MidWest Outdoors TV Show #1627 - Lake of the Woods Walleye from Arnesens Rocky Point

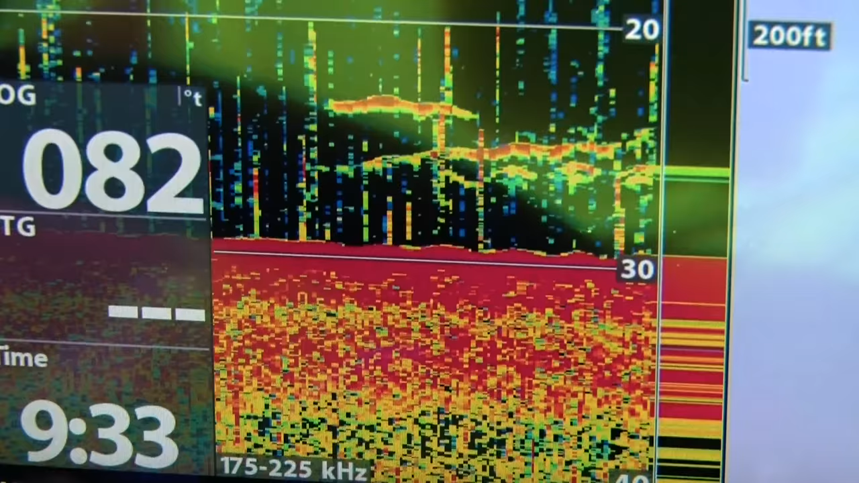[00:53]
the boat I wasn't wearing 33 feet of water 28 feet of water